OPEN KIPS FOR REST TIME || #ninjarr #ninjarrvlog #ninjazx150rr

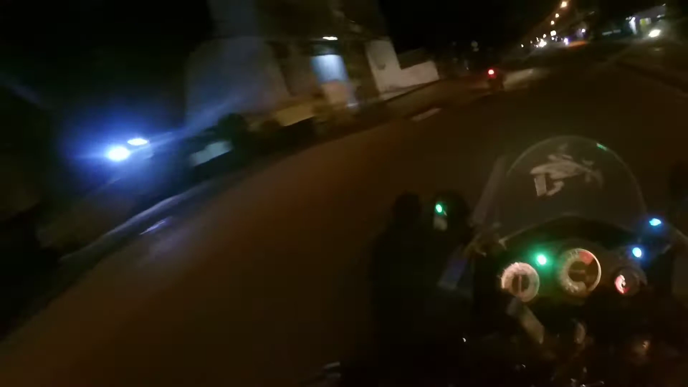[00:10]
Gila, bro. Jam 4 pagi coba. Anjir, emang. Gua enggak tahu jalan balik ini gua bareng sama Mas Agus. ZX, ZX hitam. Naori sekarang putih ya.
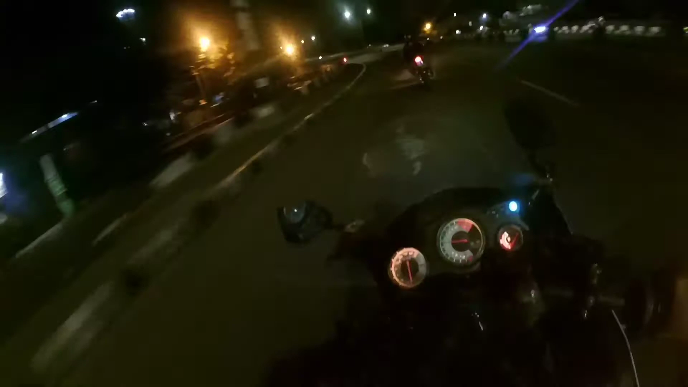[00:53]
GTA naik nih sini nih. Tang.
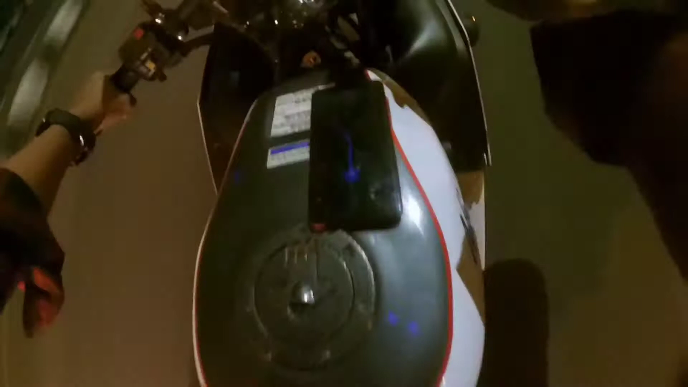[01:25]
Oh, balik gua ini Cibubur, gila emang.
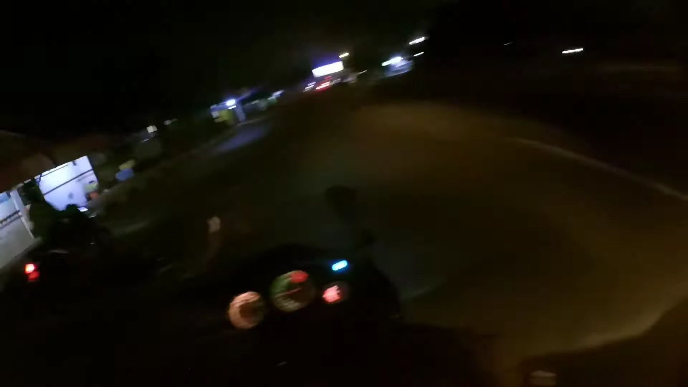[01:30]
Jam 4 pagi coba gua sampai jam 5 anjir. Jam 8-nya gawe. Emang parah ini. Semangat buat para pekerja keras, panjang umur. Ini kemana nih? Kanan ya? Kanan ya?
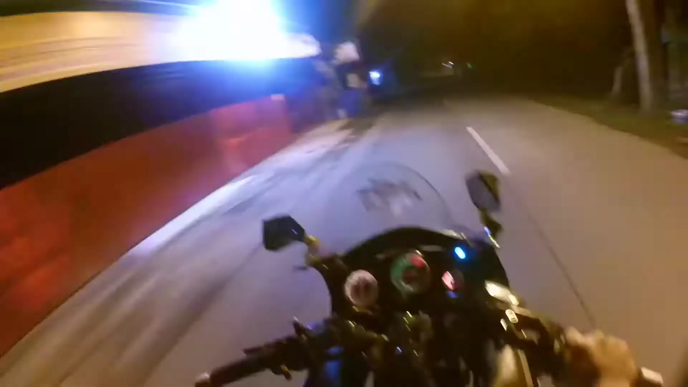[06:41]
Gua ngeri ada begal ini. Anjing jam 4 loh. Jam 4. Sepi banget jalan ini, sepanjang jalan gua sepi. Noh, lu lihat ke belakang noh.
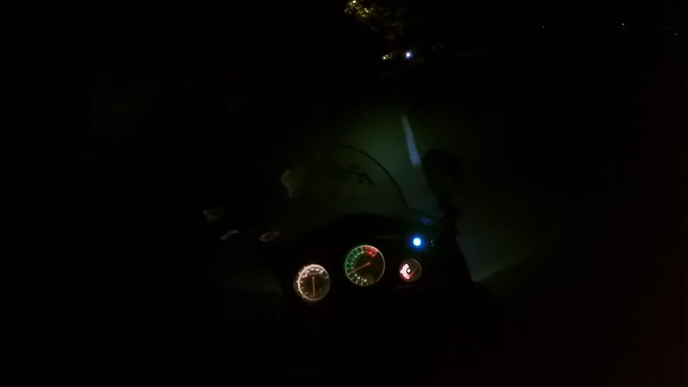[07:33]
Allah Akbar lu. Itu apaan ya? Gak ada lampunya lagi motor tuh.
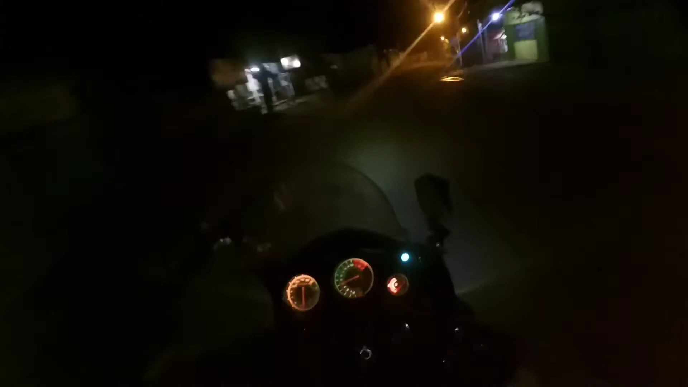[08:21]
Ini enak nih, udah mulai ada pemukiman. Gua nggak tahu gua kalau ke depannya. Duh, jalannya nih. Tapi ngeri juga sih jalan gini nih, banyak polisi tidur. Kan malam-malam gini kan.